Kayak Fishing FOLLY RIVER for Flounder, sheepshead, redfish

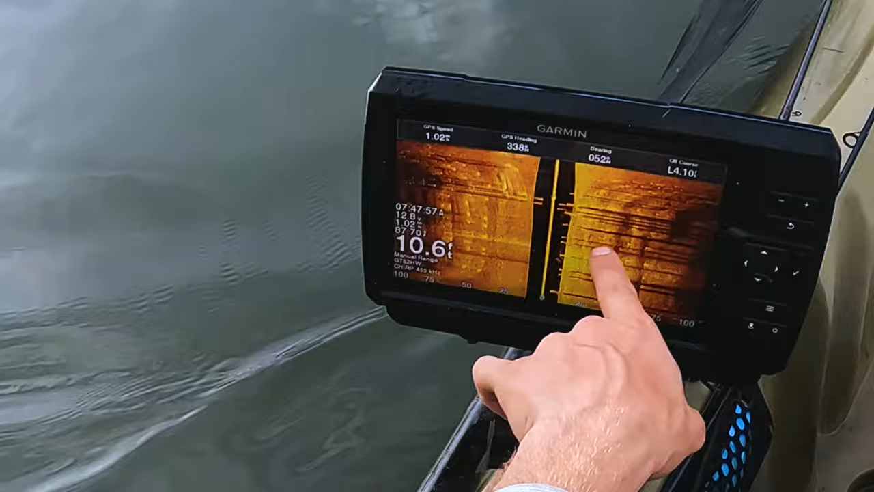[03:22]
looks like there's a bunch there mid-column, let me go back to that spot. I've got a very stout rod.